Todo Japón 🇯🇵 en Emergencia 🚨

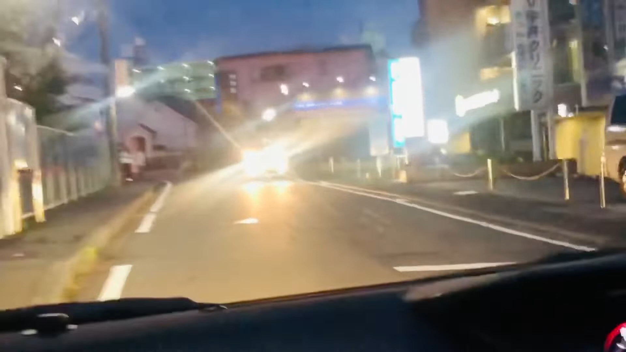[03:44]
es ese tráfico que hay a las seis de la tarde aquí en japonés porque esta hora no se puede ni andar de mora para llegar de un lugar a otro por causa del tráfico
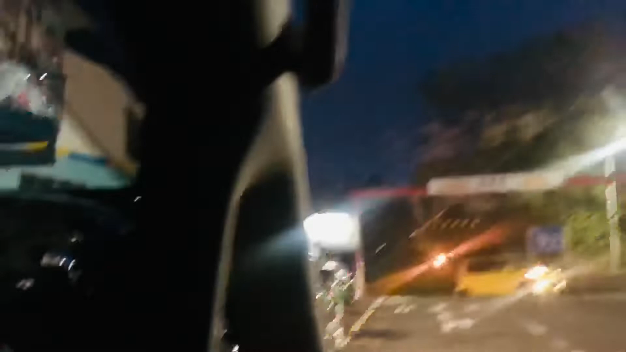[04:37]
es que el donkey siempre se llena miren los carros bastante carros
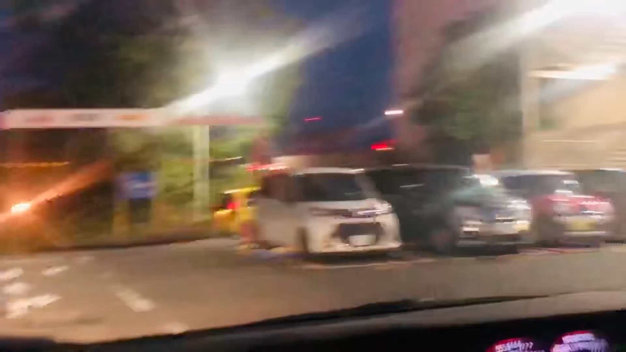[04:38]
está todos los chuchas llenos o sea estación arriba acá